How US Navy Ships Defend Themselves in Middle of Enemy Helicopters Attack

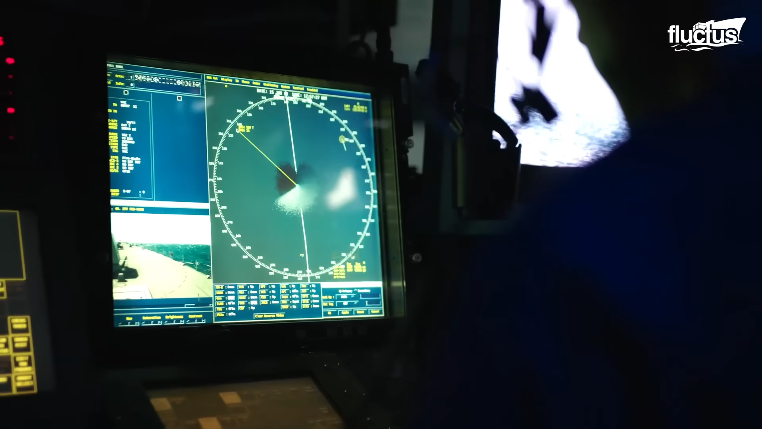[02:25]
The system collects data from radar and laser trackers to determine a threat's range,
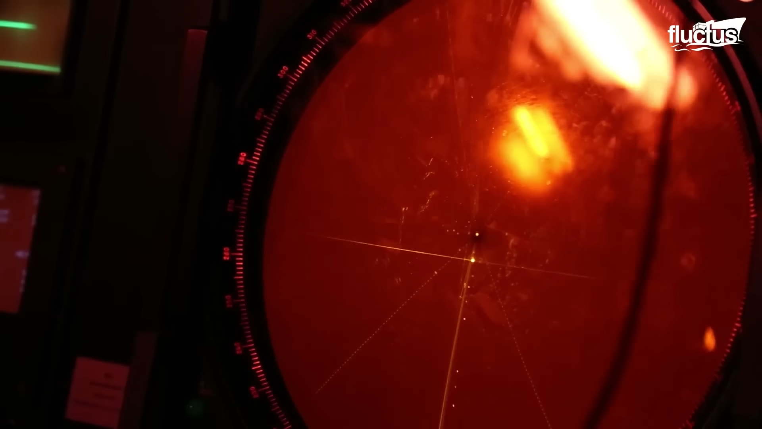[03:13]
a simulated air assault against the Spanish warship Mendez-Núñez triggered defensive weapons on both sides.